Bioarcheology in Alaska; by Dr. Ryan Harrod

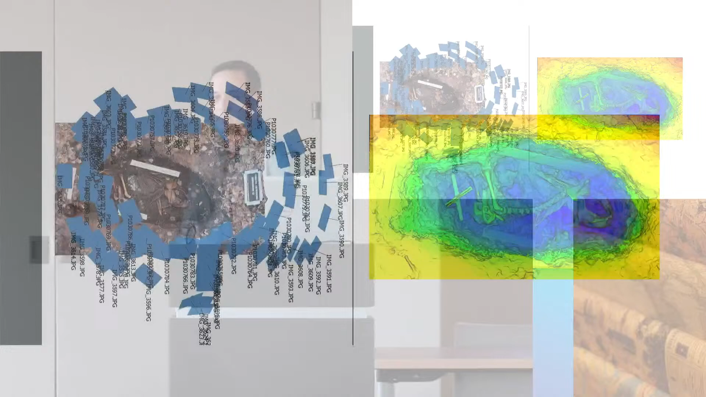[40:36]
So those are photographs. All the blue little squares are where he took a photograph. And what happens is that the computer software can align those, right, digitally, and then create a 3D model. And that's the bear, and it looks like a heat sensing map, but it's really a depth map that's showing you what's closer and what's further away, so dark blue is really far away.
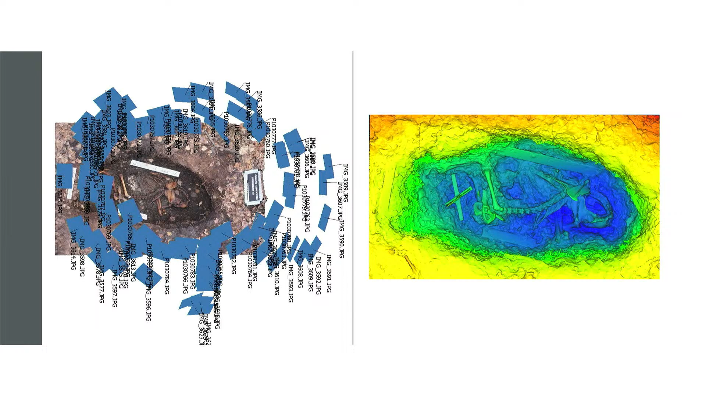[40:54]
And I can tell you how far that bear was. And then we can move it around in 3D space, but I thought you'd like to look at the human remains more.
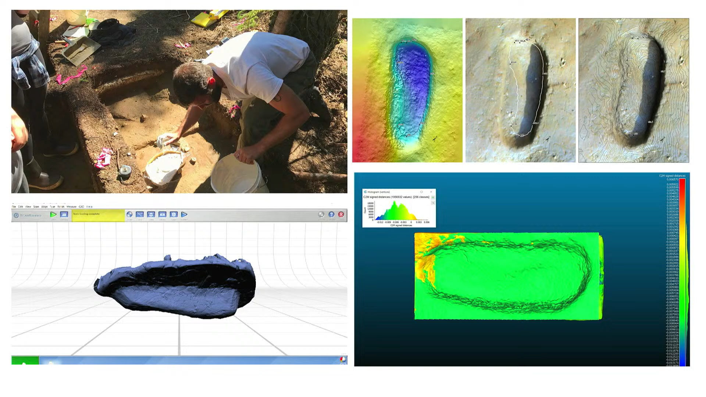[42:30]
So we think moccasin or some sort of muckluck or something like that. So we had a grad student step in some mud with a muckluck, and it looks about the same. So what we did some, that didn't make it into the paper, but it was kind of like an experimental thing.